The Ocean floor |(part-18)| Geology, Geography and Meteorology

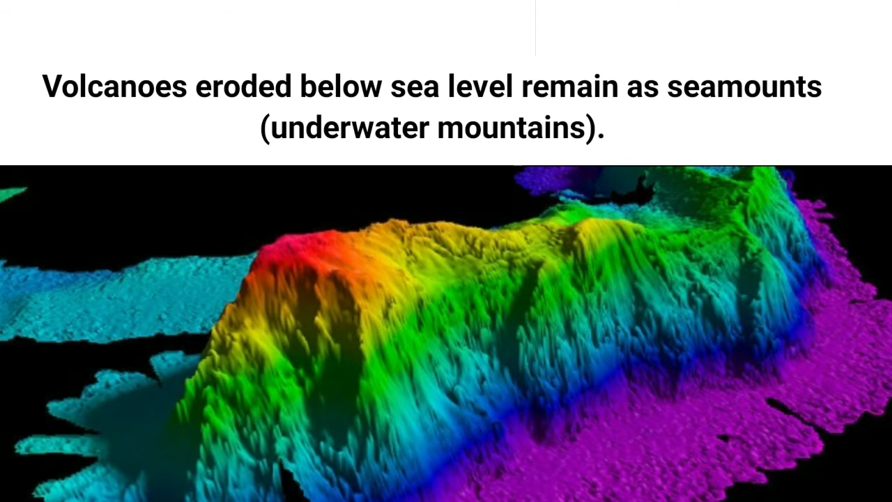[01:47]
volcanoes eroded volcanoes eroded below sea level remains as sea mounts in